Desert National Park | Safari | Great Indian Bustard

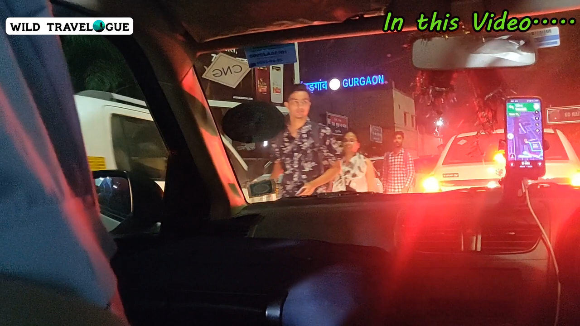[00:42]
गुड़गांव रेलवे स्टेशन, यहाँ से अब अपना सफर शुरू होता है। चलिए आगे चलते हैं।